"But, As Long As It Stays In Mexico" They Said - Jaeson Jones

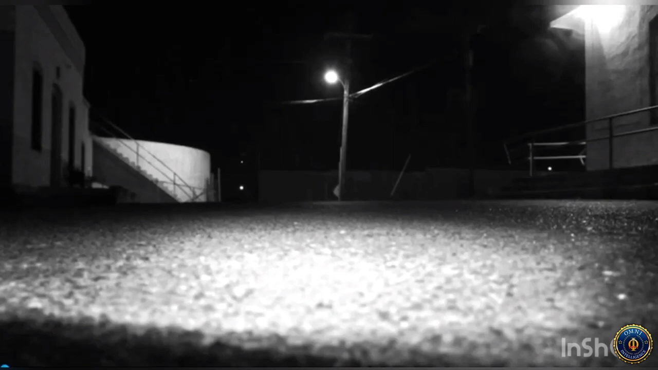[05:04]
Finally, found somebody that gave a shit, Lara Logan. Anybody know Lara? An incredible journalist. She and I spent many, many days and months in Roma, Texas, trying to capture what was happening at your border, and in 2020, this is what we captured. This lasted an hour and a half in Miguel Aliman. There we go, blue court.
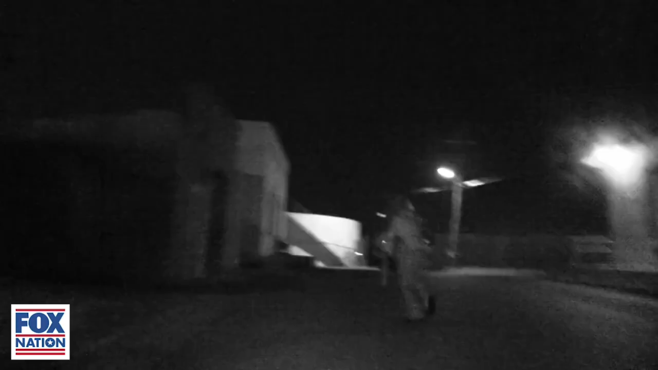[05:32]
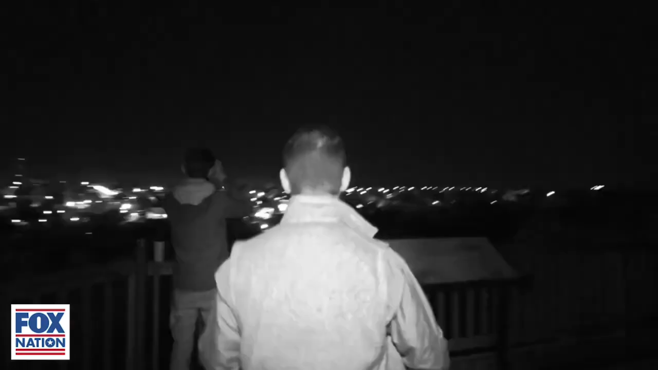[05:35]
It's 4 a.m. on the southern border in Texas in the tiny town of Roma. Listen to that.
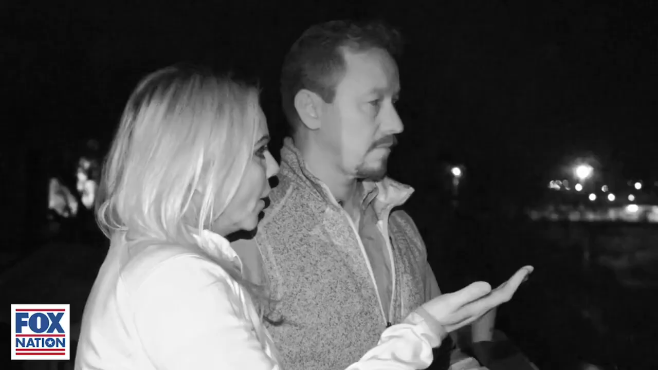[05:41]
This is what I've been trying to warn about.
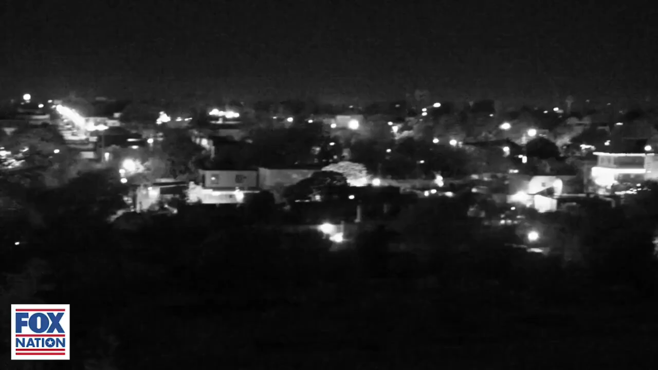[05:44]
Another day at the border. We'd arrived with counterterrorism specialist Jason Jones to find war raging on America's doorstep.
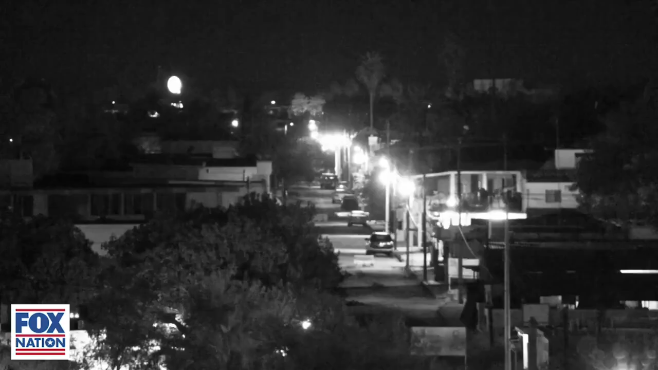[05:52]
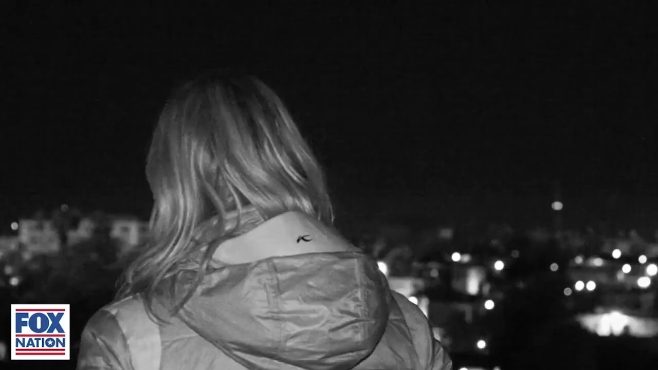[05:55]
Oh, there you go. Oh, there you go. There's a .40. Did you hear the .40? Yes. That was a .40 millimeter grenade.
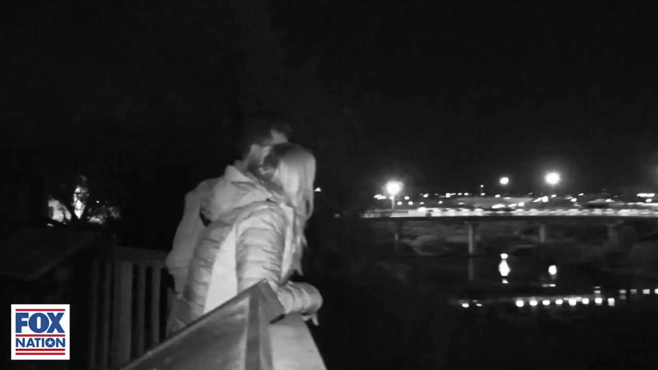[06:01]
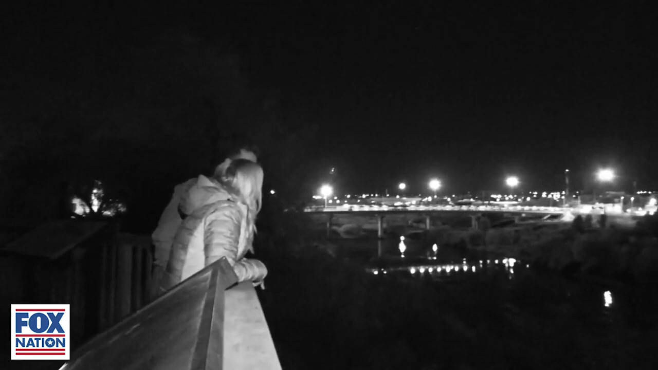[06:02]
That was a grenade, yeah. Yeah. Yeah. It's unreal, isn't it? Yeah. Right here on border.
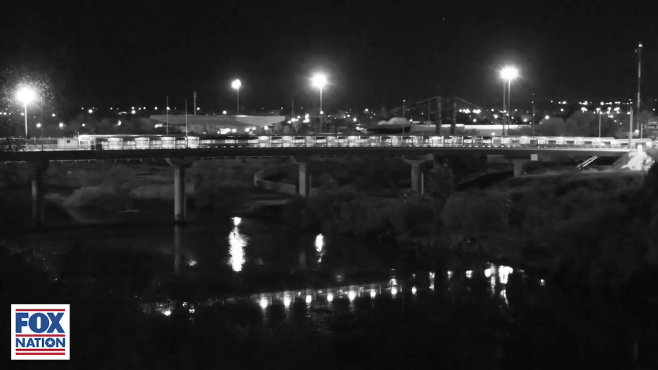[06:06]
Oh, there's the .40. Not the .40 millimeter.